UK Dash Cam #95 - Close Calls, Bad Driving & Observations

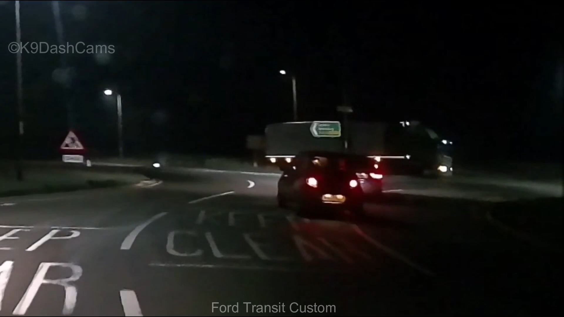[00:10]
Oh! Yeah, Audi wasn't sure which exit to take in there, Louis.